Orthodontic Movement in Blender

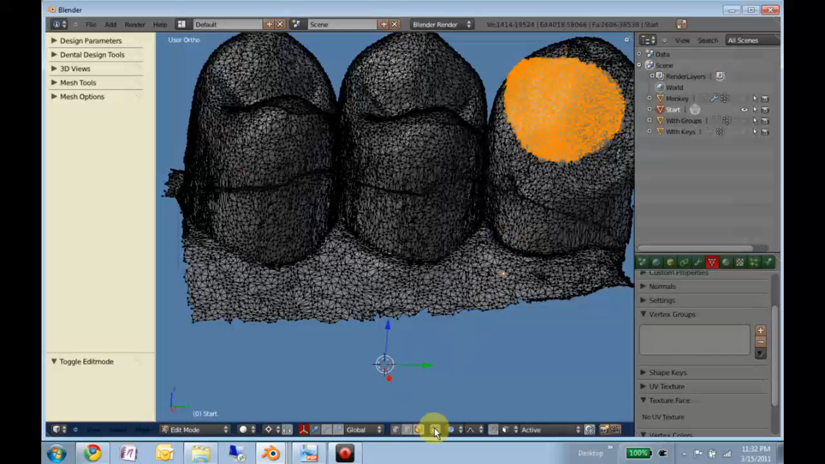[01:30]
And a combination of allowing us to see through the mesh and not see through the mesh to really limit what we're selecting.